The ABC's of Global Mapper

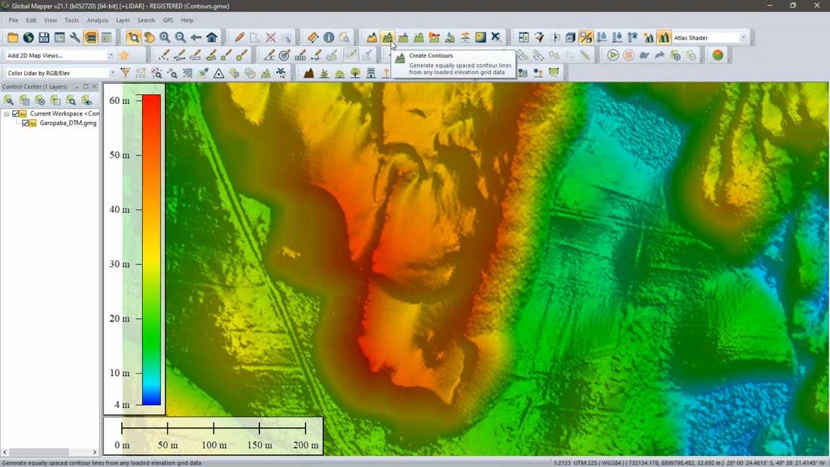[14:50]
i don't i'll do that after the fact actually when i have my contours generated i'll show you that option contours how do we generate contours right here at the top in my analysis toolbar create contours fairly intuitive how this works um we define a contour interval i want to make these one meter contours just for this example the rest of the settings pertain to things like uh the index contours major and minor um the resolution at which the data will be analyzed to generate our contours we're going to put our labels on there obviously we want meters or feet in my case are going to be meters we want to smooth them this is a fairly new function where we look for local peaks and depression depressions based on
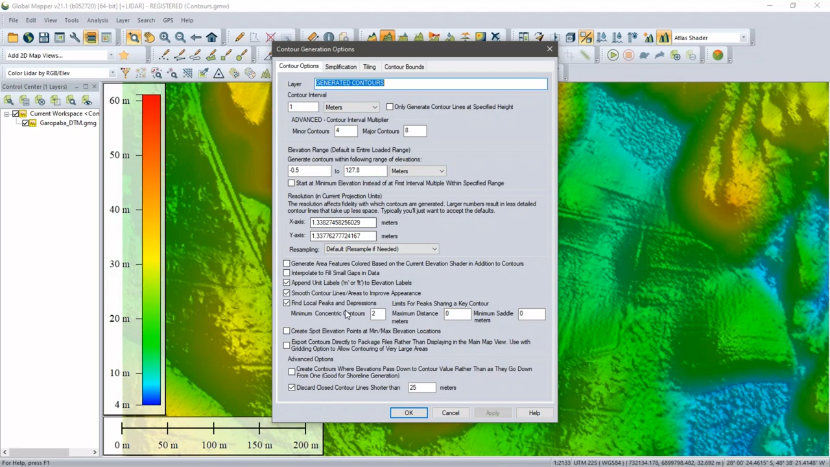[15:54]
constrain the contours to my current screen view so under contour bounds we will limit it just to the data that's on my screen if i were doing this properly i would type the proper name one meter contours but in the interest of time i'll continue and we will see when this completes we have some really nice contours as you can see the little icons as i noted indicate where there are local peaks uh areas where there are at least two concentric contours defining a peak or two concentric uh two or more concentric contours defining a depression here are our dunes we can see a little depression in here again depression over here and a peak over here so you can see these annotations indicating where uh the local uh high points and low
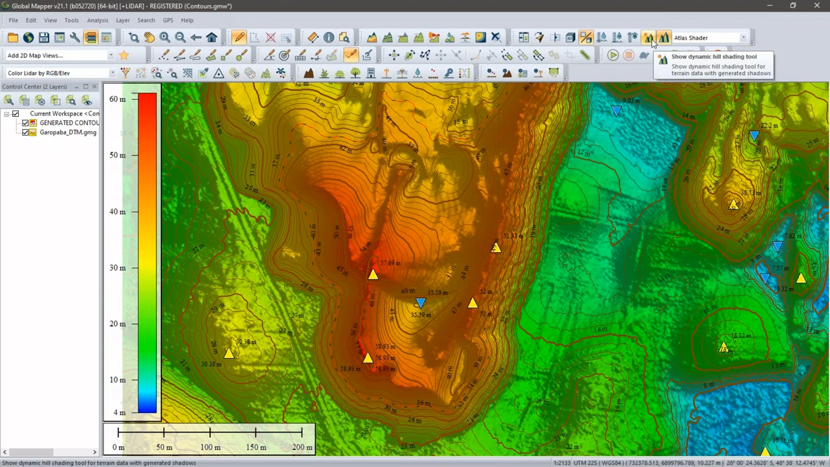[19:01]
in dynamic hill shading this little tool right here if you haven't seen it before kind of tucked in the toolbar allows us to adjust the angle of the sun to reflect kind of the texture on the terrain you'll notice my visualization is changing this reflects where the sun
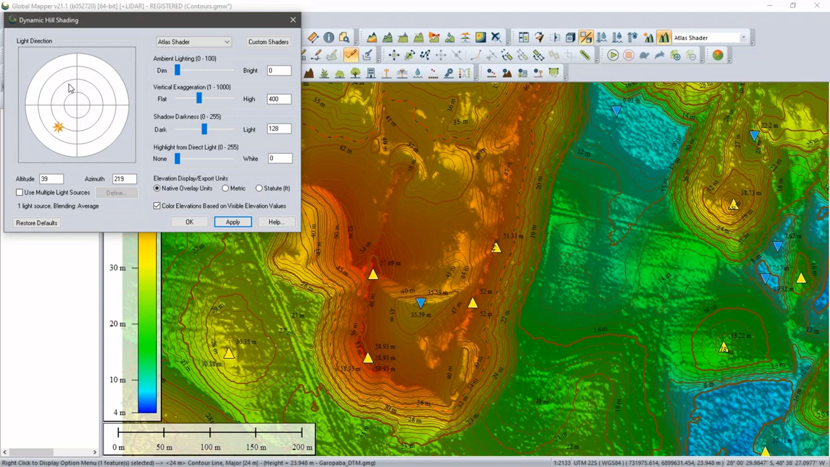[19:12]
would be implied in the in the sky you can move this around quite literally it changes the altitude and azimuth to reflect the shadow so quick demonstration of that one my d and i think a couple of people may have mentioned this
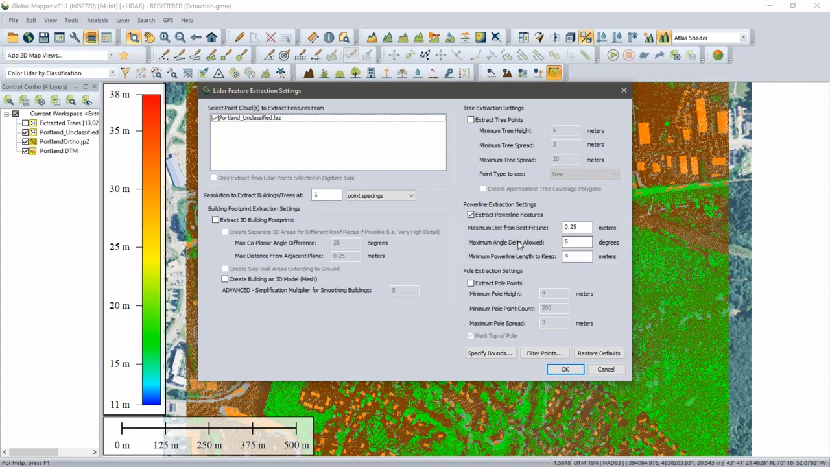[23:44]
through the lidar module is right here extracting vector features i'll just pop up the dollar box quickly we can extract buildings from obviously orange points trees which we will do in a second power lines and power poles are the four options that we can use to automatically create vector features when we talk about extracting we're talking about creating vectors i've already done this with
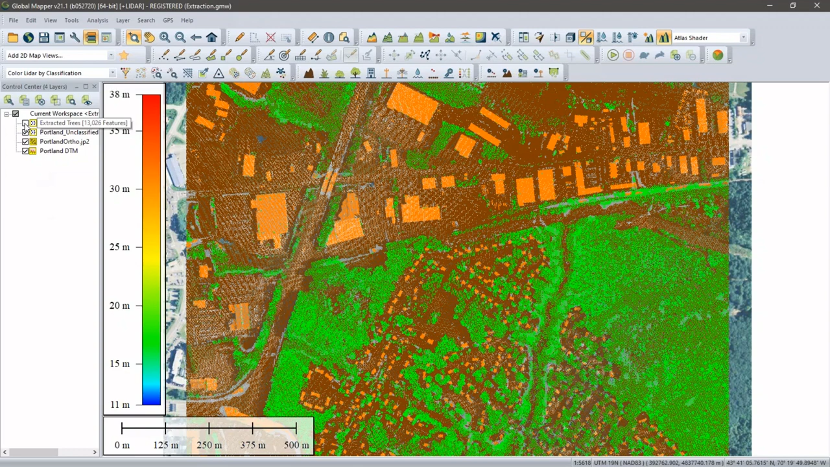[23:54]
my trees i'm going to turn that layer on i'll turn the original points off and we now have the location of each tree that was derived from my point cloud for each tree we have just choose one randomly we have the elevation which is a height above sea level we have its height which is a
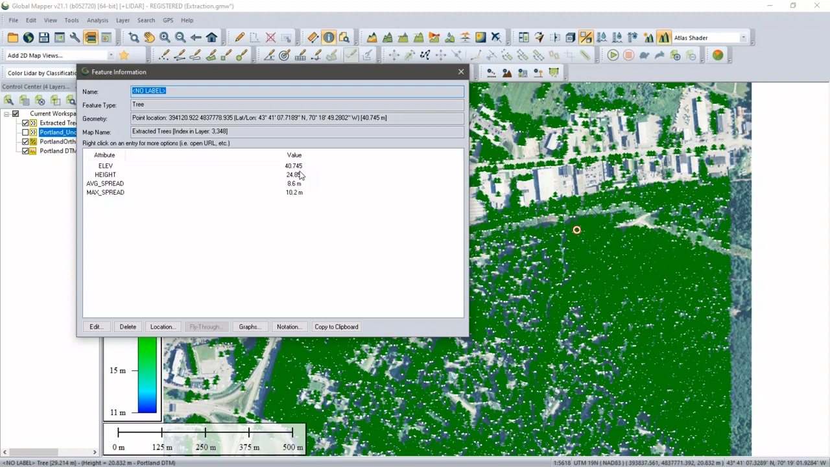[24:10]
subtraction of the local ground from my elevation it's a 24 meter tall tree and then spread information how wide is it so this information is now available for all of these trees if i pop this up into 3d bring my 3d view up
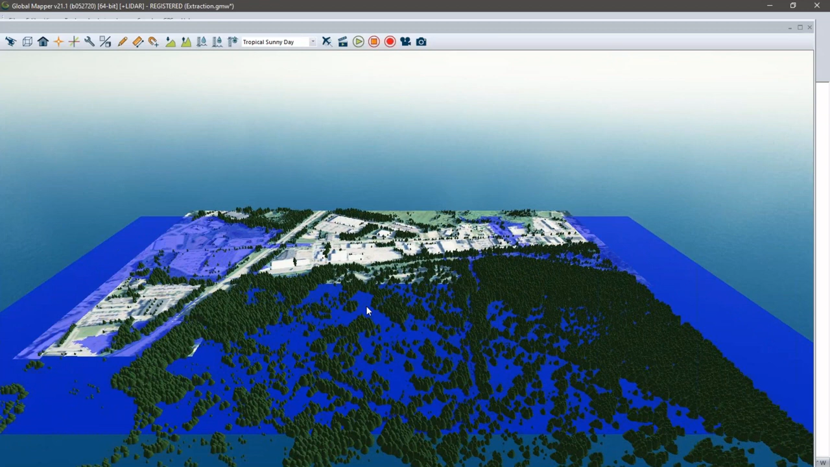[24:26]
a little bit of oh i got my sea level my water turned on bear with me for a second while i turn that off i don't need to show my water
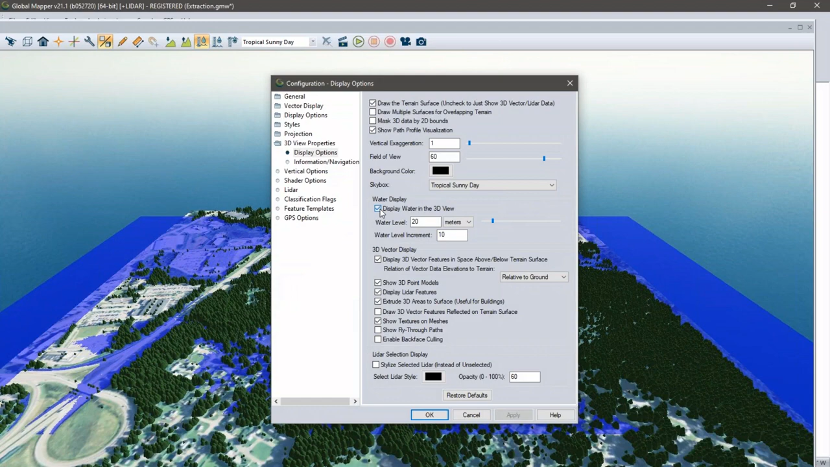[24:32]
display in this case we'll turn that off and you can see now the results of
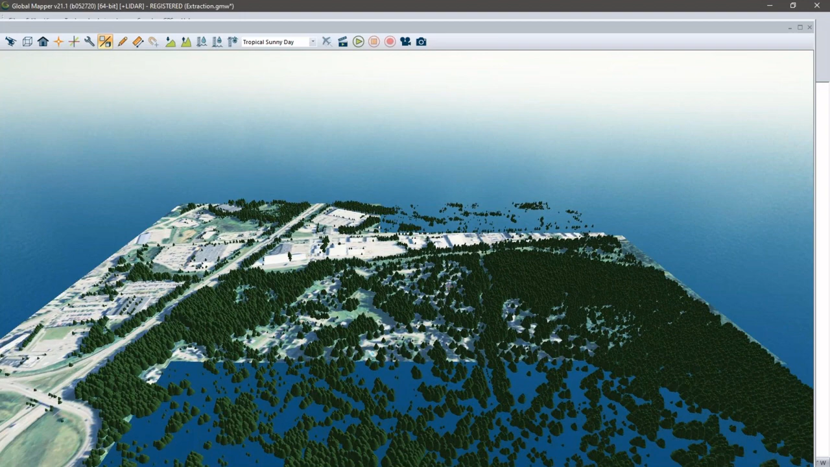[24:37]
that this is actually a 3d model uh that was applied to each tree and scaled according to the height so from a point cloud i can a identify where the trees are and then b extract the individual trees and have them display on an appropriate scale so
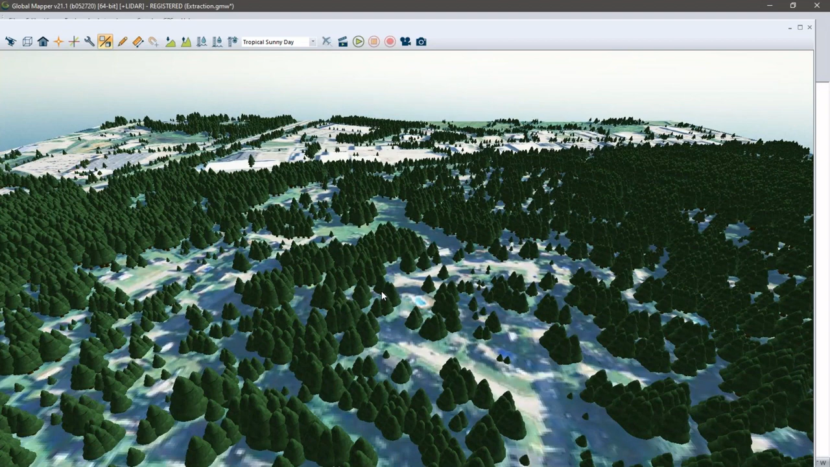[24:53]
this again was derived from lidar this is an example of how we can extract data from a point cloud from lidar from any other type of cloud any other e's billy all right i'm not seeing any e's coming in um